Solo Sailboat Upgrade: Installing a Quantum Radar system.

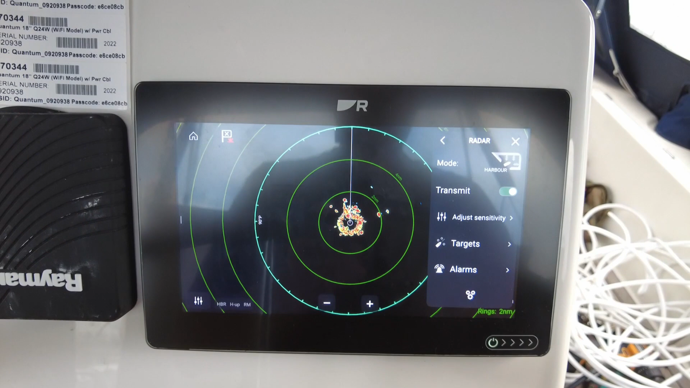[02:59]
Close in. I'll zoom right in.
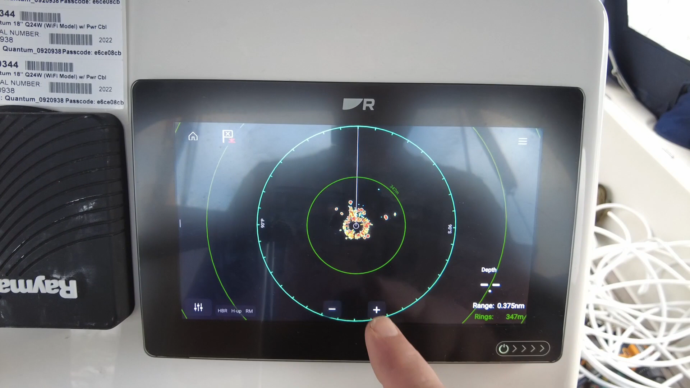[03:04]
Gets her down to a bit of close like this. And we've got shit all around us right now.
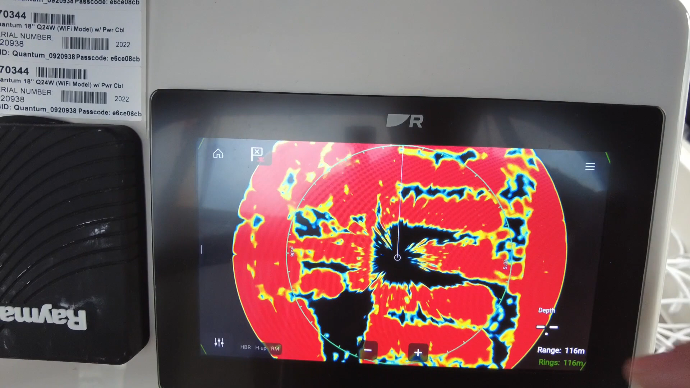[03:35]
A range of hundred metres, so I would have thought that side there is going to be the square wall over there.
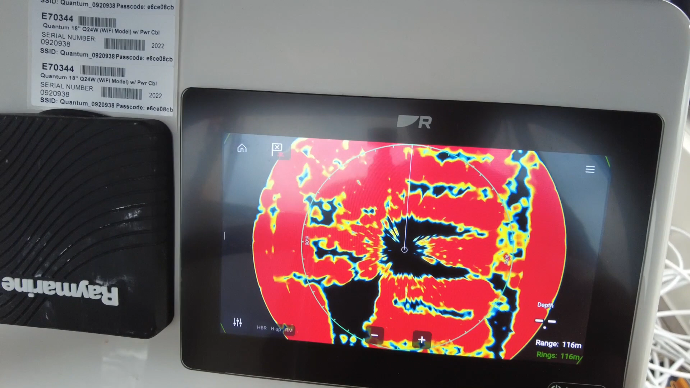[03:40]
We've got a boat,
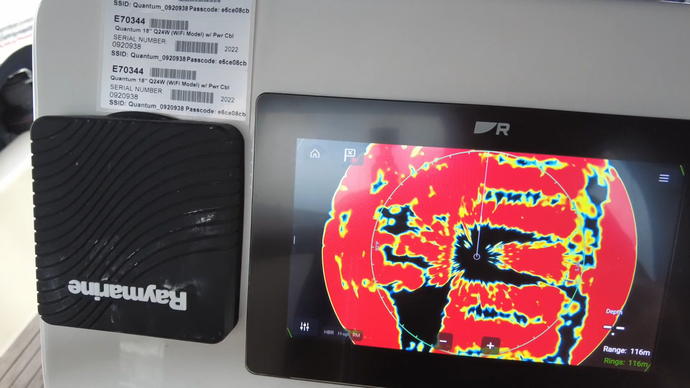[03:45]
several boats down to the side of us over here, and we're going to have loads of boats opposite over there.
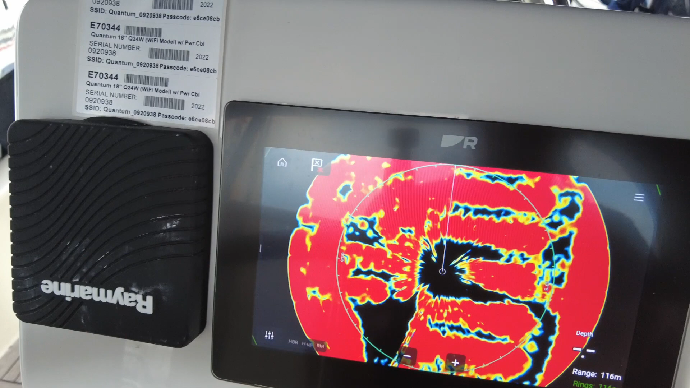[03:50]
So because we're surrounded by boats right now, it's very difficult to understand what this is saying.
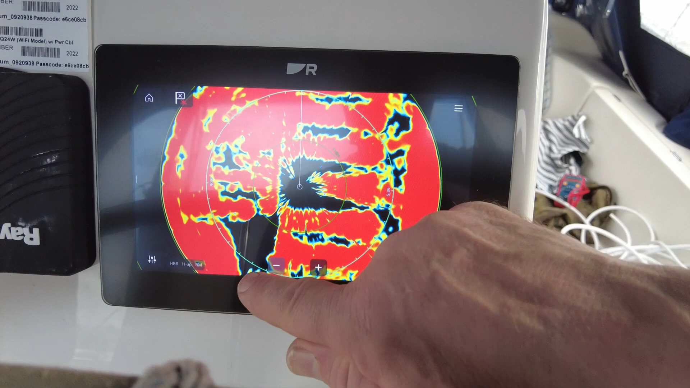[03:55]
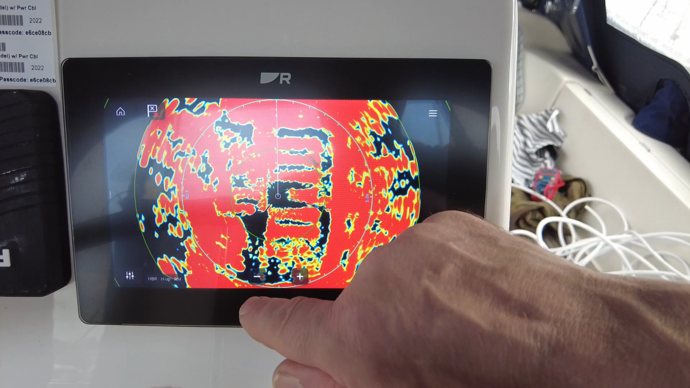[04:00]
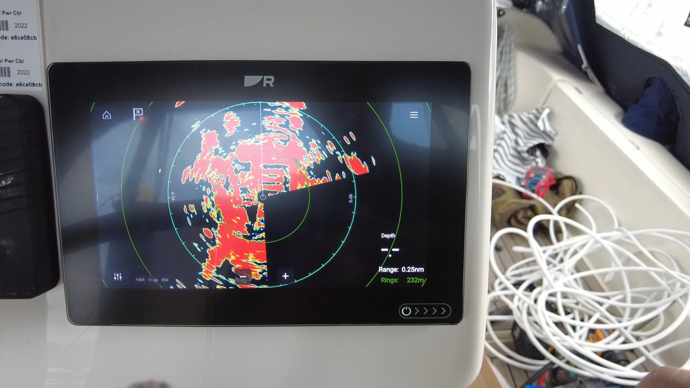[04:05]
We can definitely see the pontoons here.
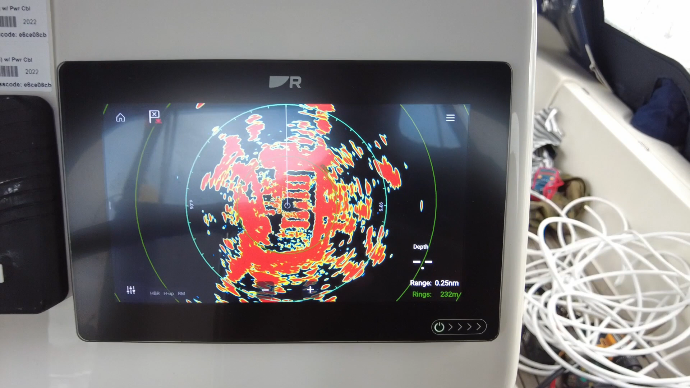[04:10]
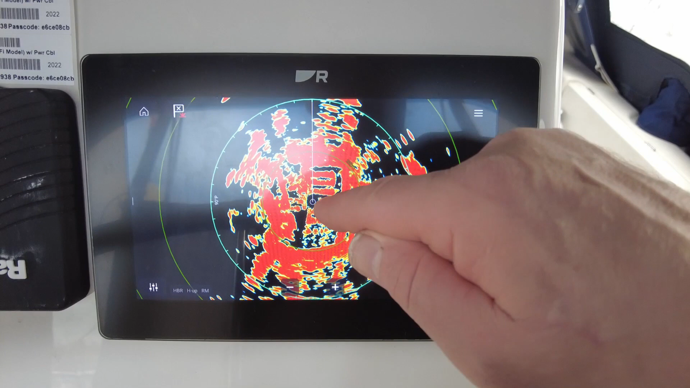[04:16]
There's the pontoon we're on. The pontoon's aside there. That's going to be the lock.
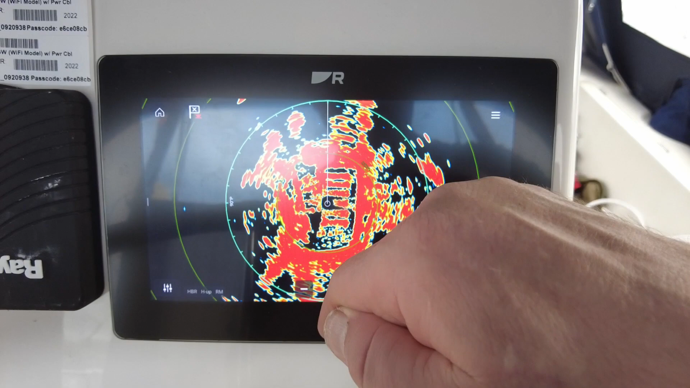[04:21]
Or gates. The pontoon's at the top.